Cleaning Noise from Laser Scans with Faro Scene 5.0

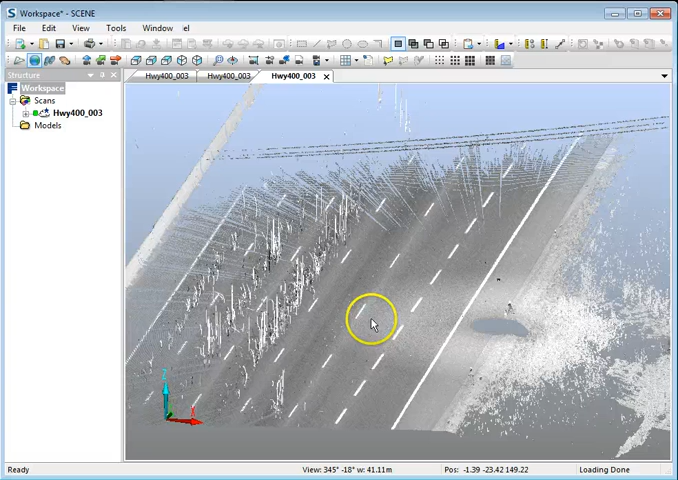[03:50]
I've got noise here and I've got the noise all cleaned up here where I made the selection.
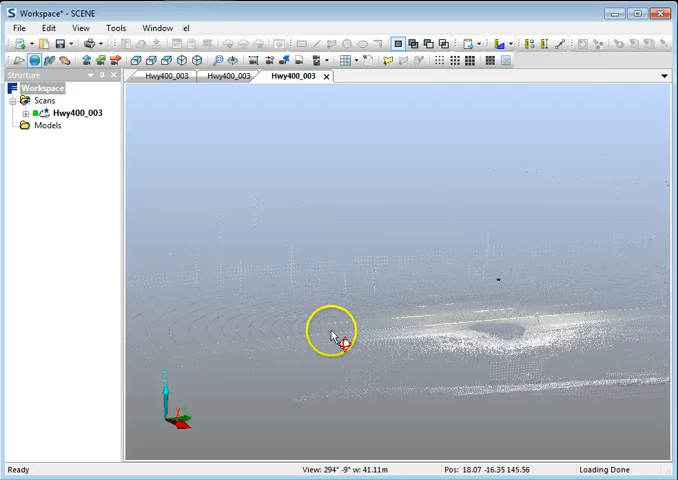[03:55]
So that's pretty much how you do it. Of course I would continue this on for the whole roadway to clean this up.